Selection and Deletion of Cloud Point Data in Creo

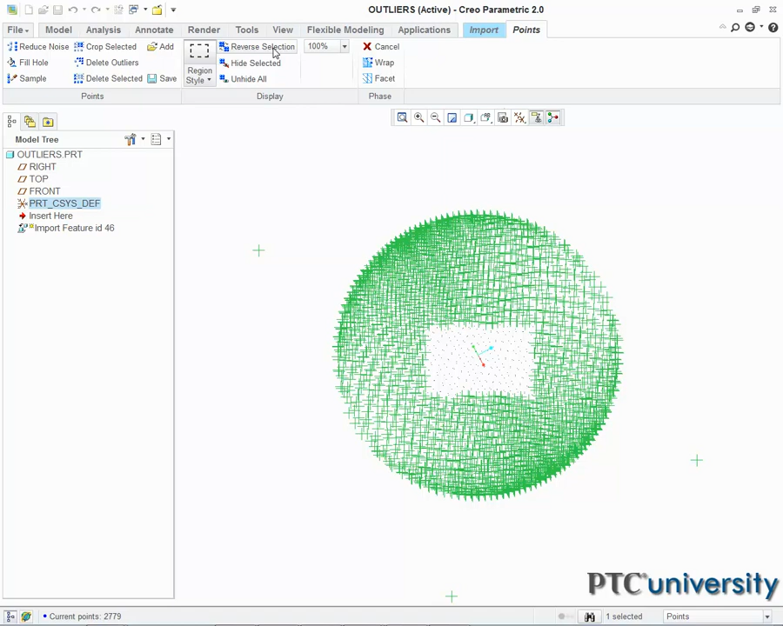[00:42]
Reverting to the ribbon, I select Delete Outliers in the Points section. A dialog box asking for sensitivity for deleting outliers appears.